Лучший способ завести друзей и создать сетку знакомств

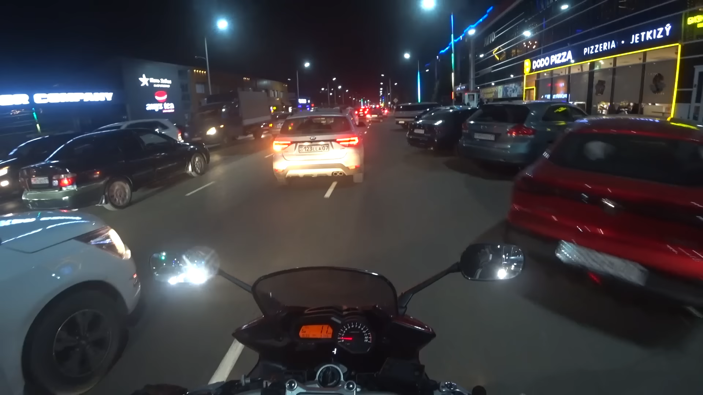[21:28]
Прям прикольная машина. Вот эта белая, я ее вижу уже не первый раз. Она прикольная, Hyundai какой-то.